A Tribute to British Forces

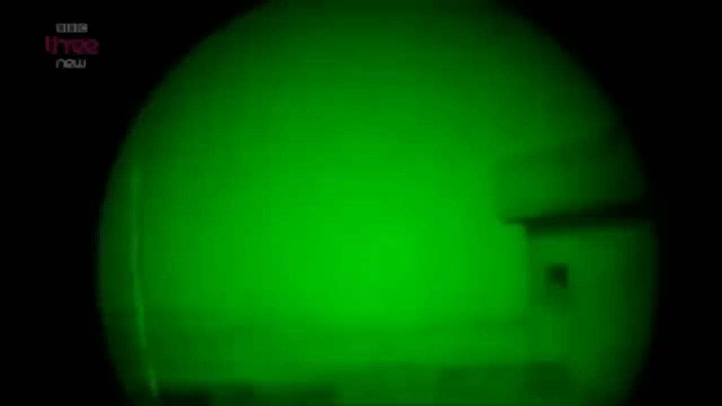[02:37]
They gathered on the rooftop of the house in Sandvin, waiting for a plane to drop vital supplies.
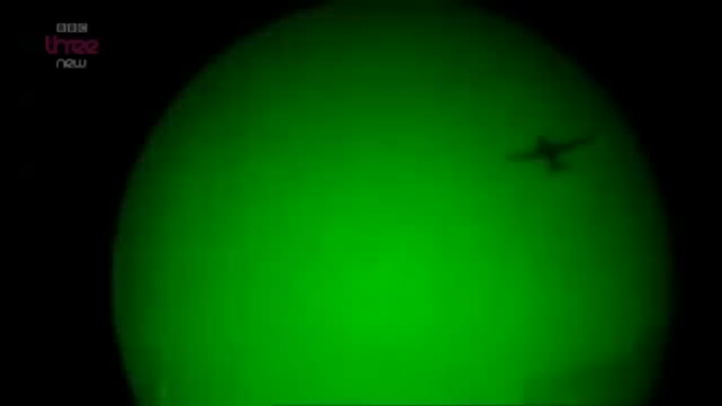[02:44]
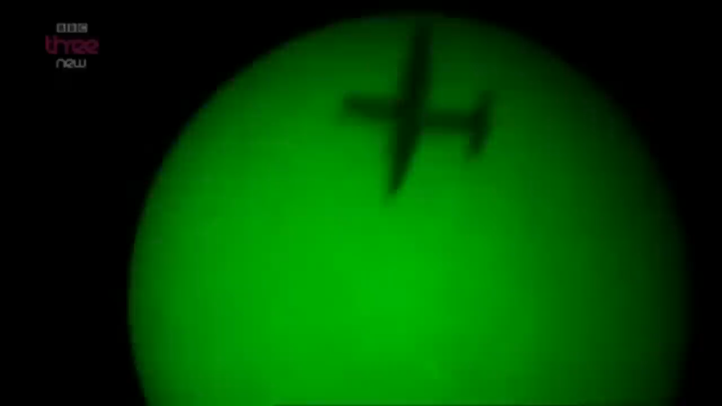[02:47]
This is the moment it passed overhead. But when the parachutes finally dropped,
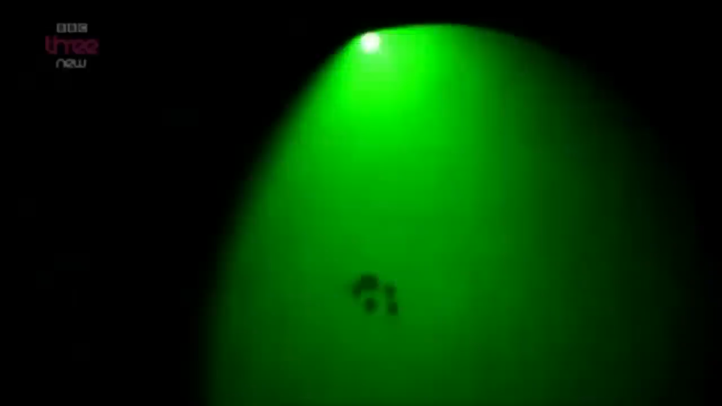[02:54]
it was 2 kilometers away, deep in enemy territory.
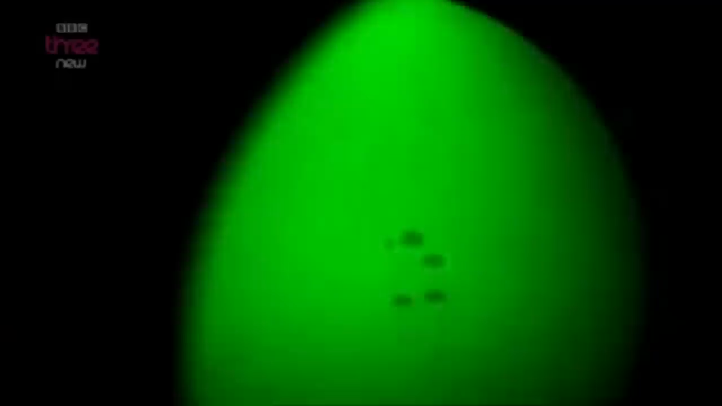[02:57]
With nothing to live on, nothing to fight the enemy with,
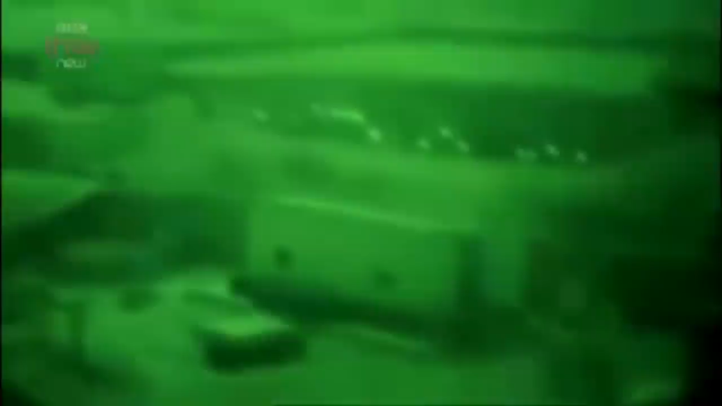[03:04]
some men were told to prepare for being overrun, captured, and tortured.